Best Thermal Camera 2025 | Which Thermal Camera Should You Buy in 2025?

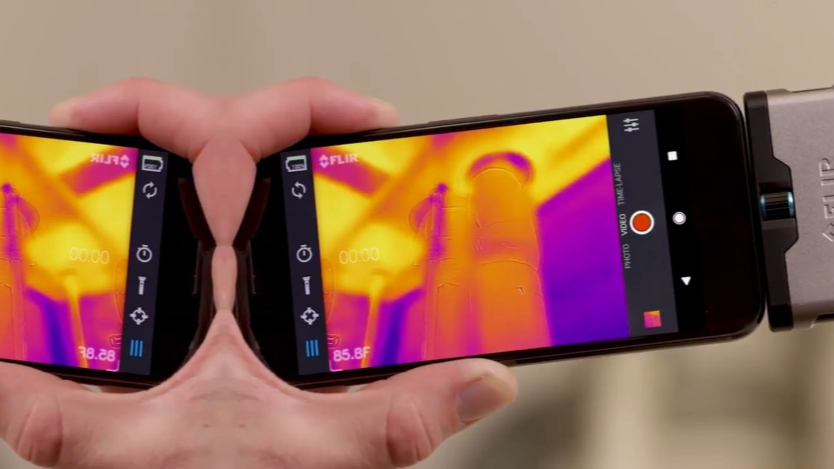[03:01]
On screen: spot 85.8°F
the 80 by 60 pixel resolution is on the lower end especially compared with
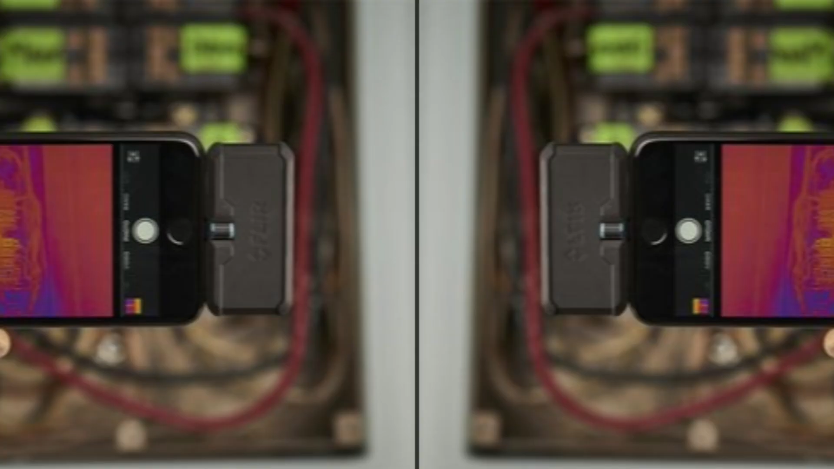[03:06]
standalone thermal
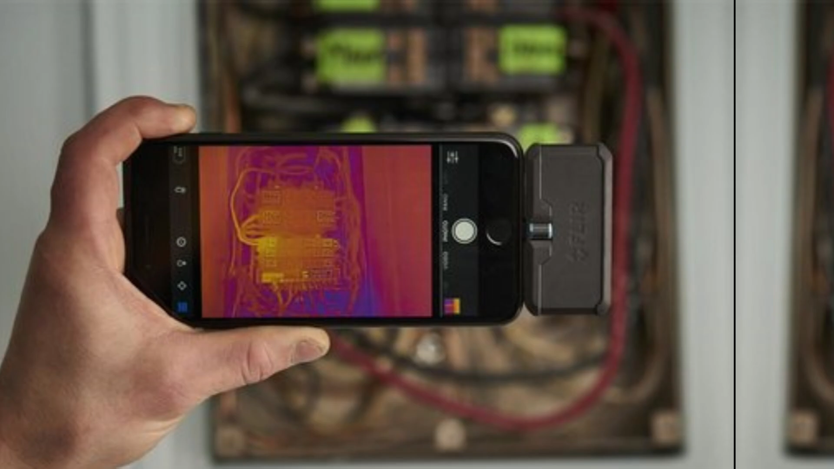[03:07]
cameras despite this it accurately measures temperatures between minus 4 and 248
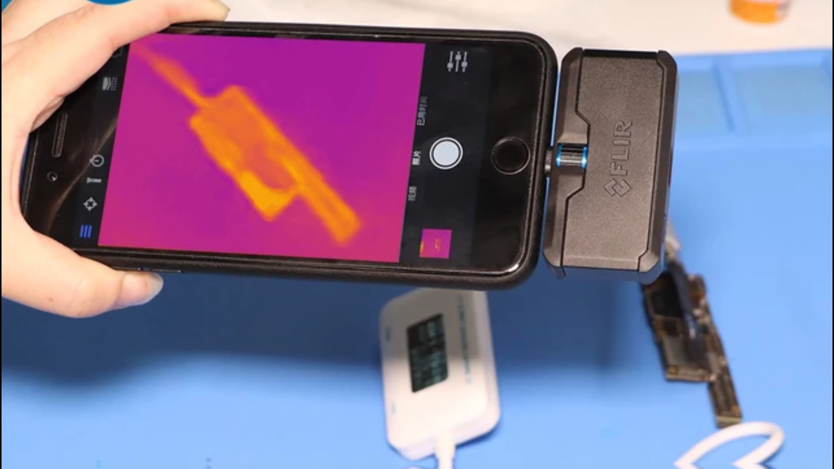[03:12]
degrees fahrenheit within 4 degrees of accuracy that's impressive
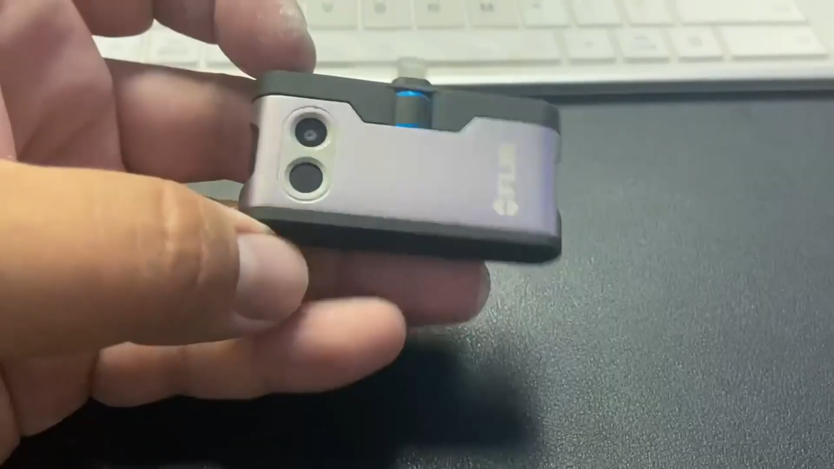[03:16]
for a device of its size and price range this camera connects through the free
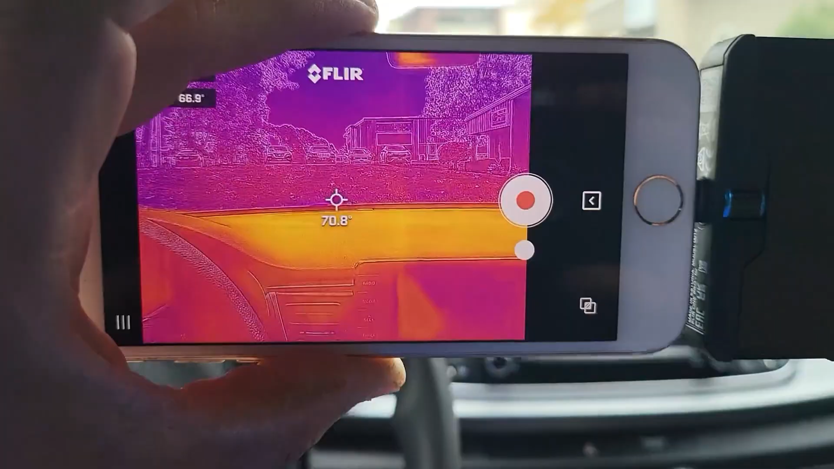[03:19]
fleur one app to broadcast easily if you need extra tools
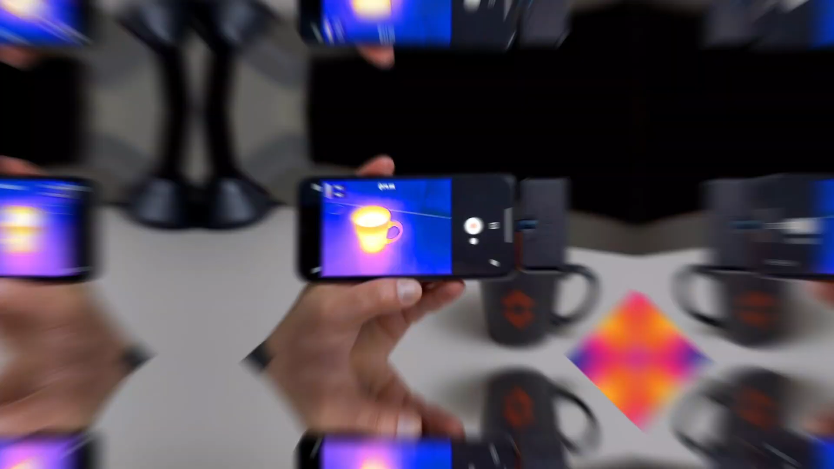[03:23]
the
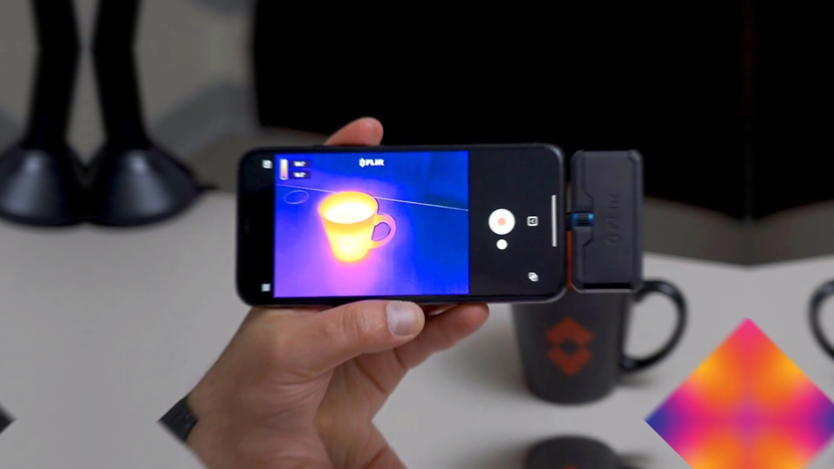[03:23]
fleur tools app is a great addition the fleur one pro lt pro grade thermal camera is a compact
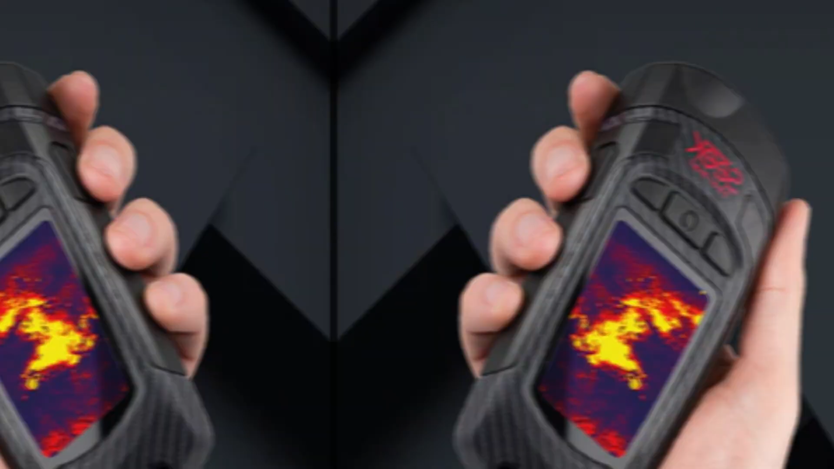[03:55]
performance this high resolution device delivers detailed images and comes with a micro sd card making it ideal for extensive projects one
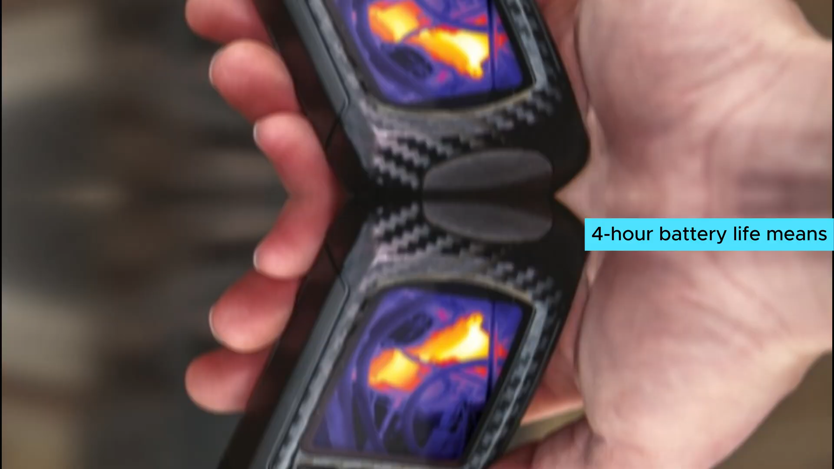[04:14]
means you can get through most of your workday without needing to recharge which is a huge
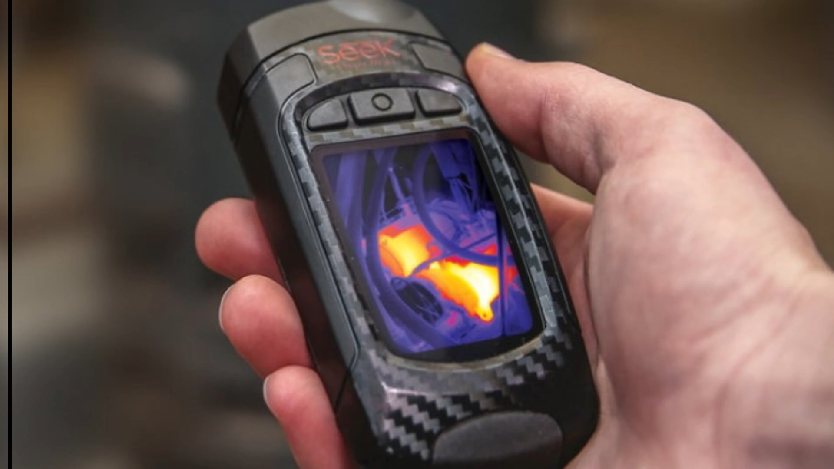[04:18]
plus with
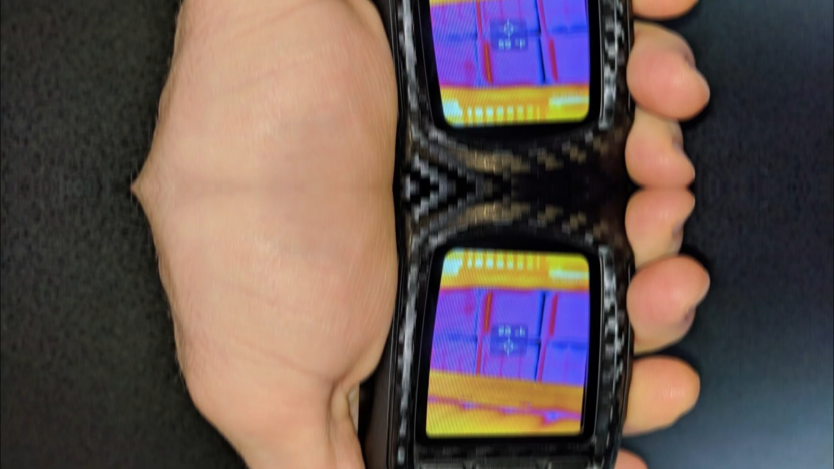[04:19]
a 32 degree field of view viewing multiple objects like pipes
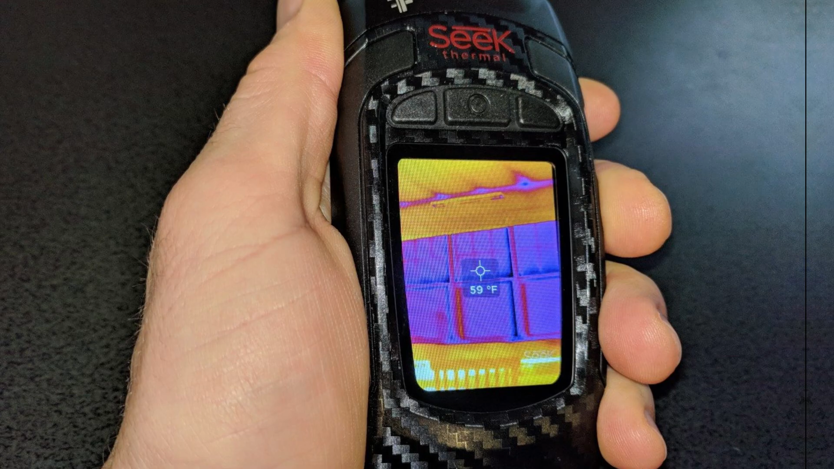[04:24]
On screen: spot 59°F
and plumbing fixtures
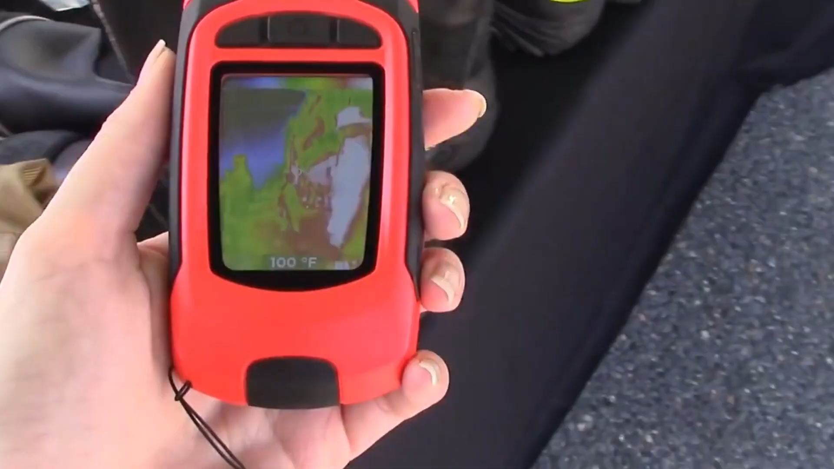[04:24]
becomes a breeze this range of vision helps in identifying problem areas
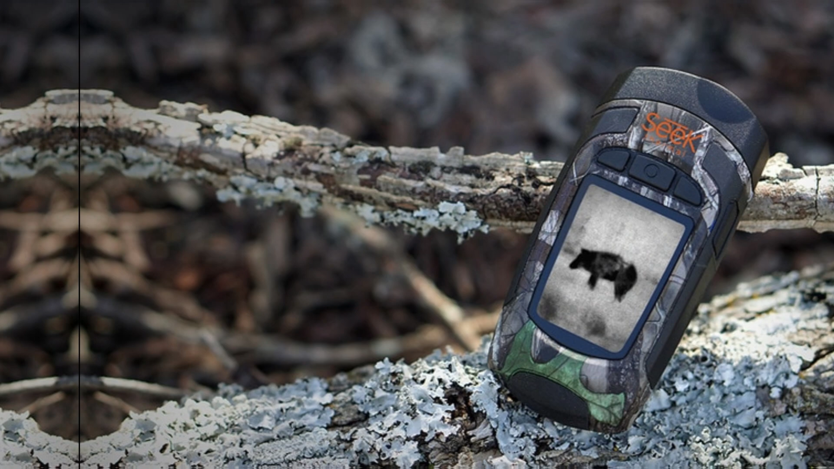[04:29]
inside walls quickly and effectively the 320 by 240 pixel